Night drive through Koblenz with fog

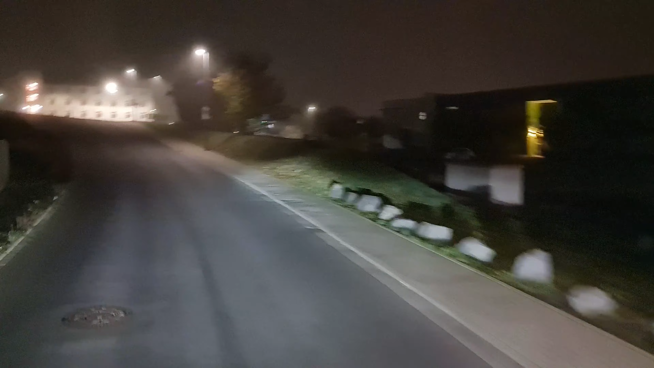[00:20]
Then take the third right. This is one video from another position. Turn right. Then take the third right.
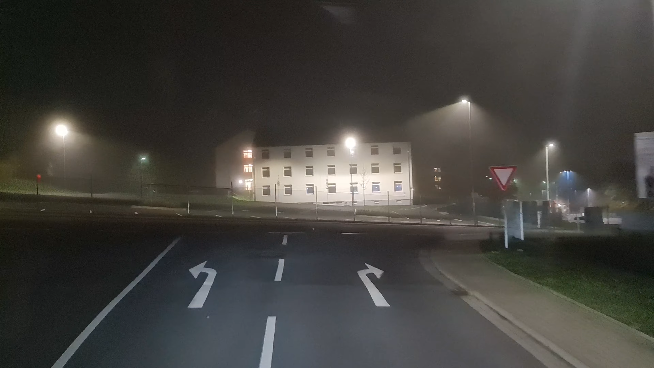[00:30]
It's night. It's morning, 6:30 in the morning, and I am now in Koblenz, and I'm going to.
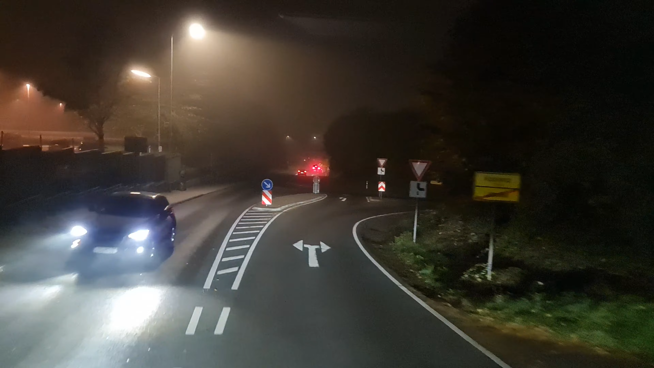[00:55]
I'm filming with my phone. Turn right. Because GoPro is not sharp curve left. Not good during the dark videos. It's really after 500 meters. Turn slightly right. Really then crazy. Keep left.
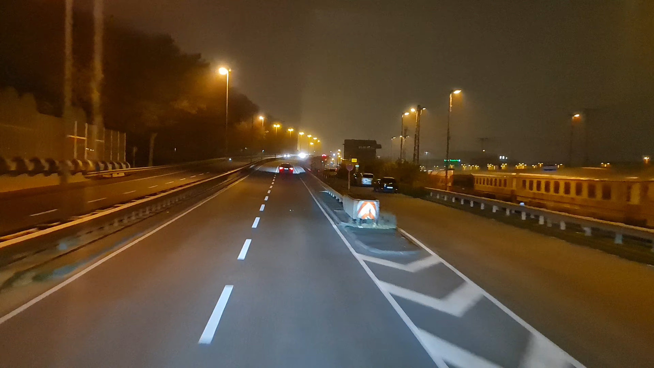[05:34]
there's not too much traffic, but now I think it will be in one crossing here, in one street. The people are going to... on the right side is Koblenz Center,
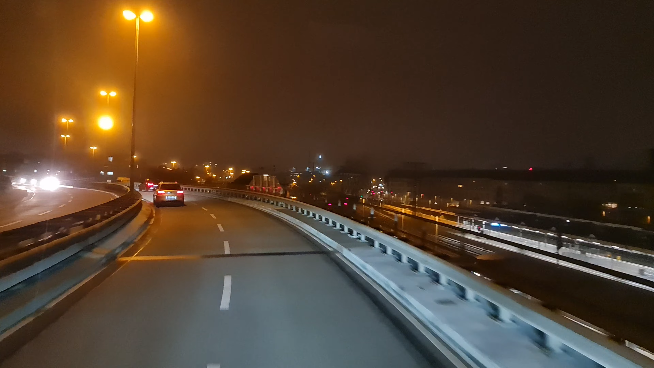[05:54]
Koblenz Mitte, so bus station, train station and everything. And
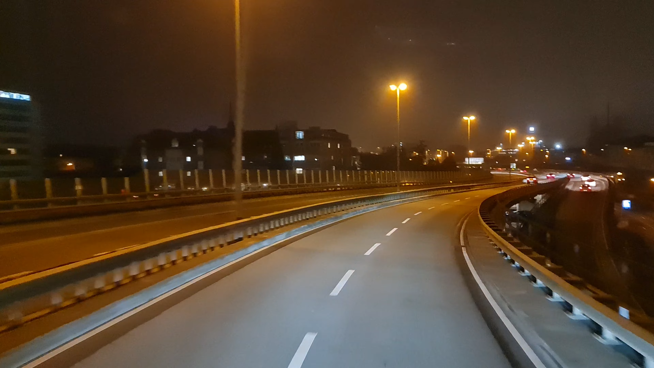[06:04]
take the left lane. Then, after 300 meters, go straight ahead in the direction of Bonn. Go straight ahead. It's 2 degrees now, and last night when I arrived to Bonn, it was follow the route for 6 kilometers. Really fog too much and everything.
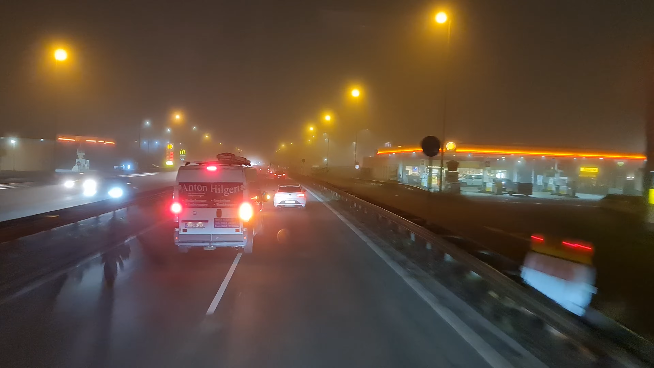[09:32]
Right side, Bauhaus, IKEA, Saturn, everything industrial area. Bully Koblenz. He knew that is our feeders and in Koblenz.